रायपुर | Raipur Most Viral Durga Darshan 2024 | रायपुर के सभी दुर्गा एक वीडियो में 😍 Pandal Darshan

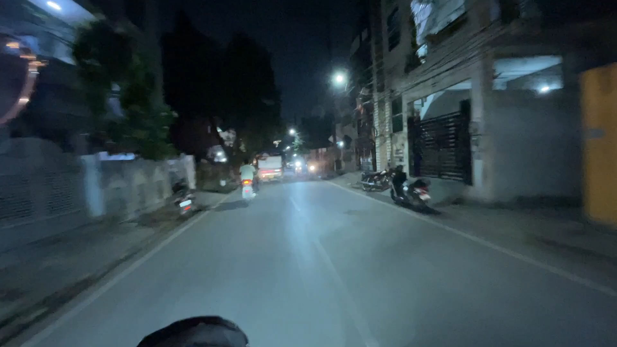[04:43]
तेख लो फिलाल अभी राइपूर की सड़कों पर भी घूमा जा रहे है
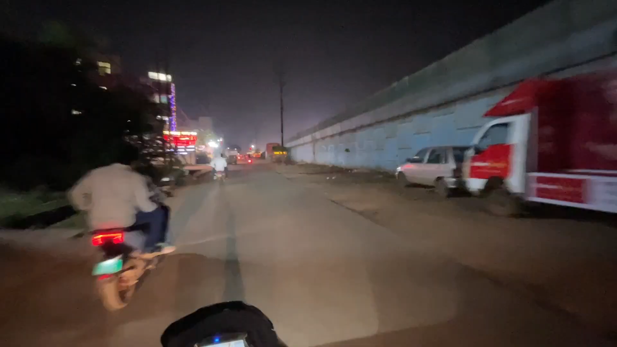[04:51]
डारेक्ट हाइवा आगे देख लिए वाई अपन हाइवे में चड़
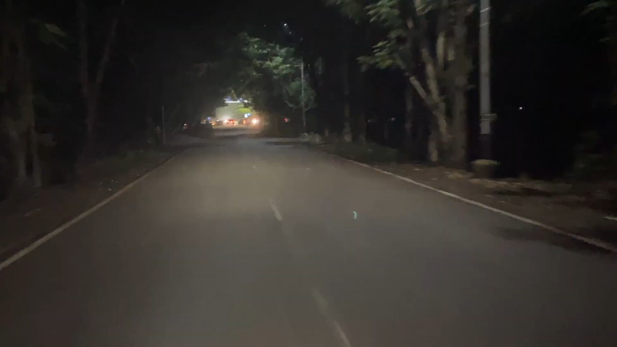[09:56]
एयरपोर्ट वाली रोड चेक कर लो कितनी संद्राट है भाई
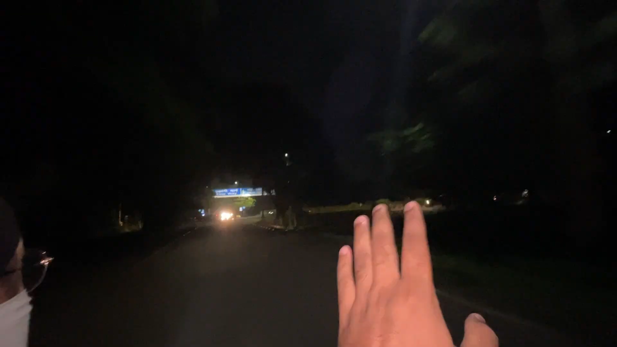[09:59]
सुबाद इन में तो इतना मस्त महल होगा है देख लो इसी दागे
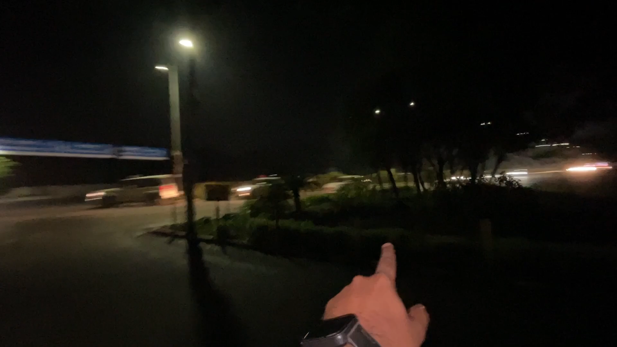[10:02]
गाइस एयरपोर्ट वाली रोड है
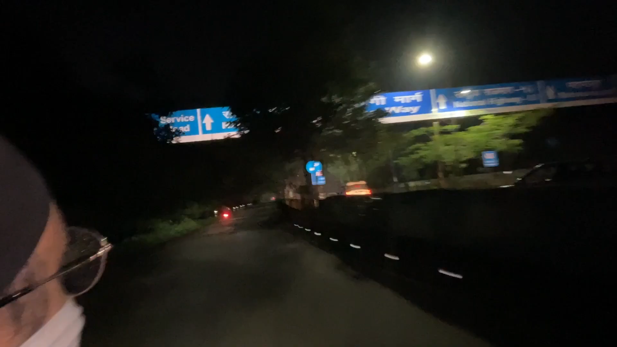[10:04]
अपन नेशनल हाइवे 53 में अभी अपन चड़ने वाल है
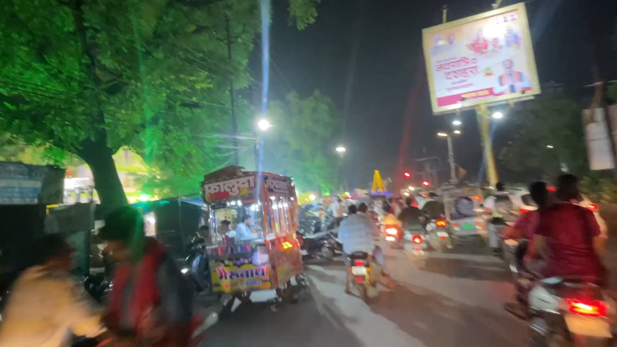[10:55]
गये हैं ट्रैफिक देख लो सामने काली बाड़ी में बाहर में इतनी ज्यादा ट्रैफिक है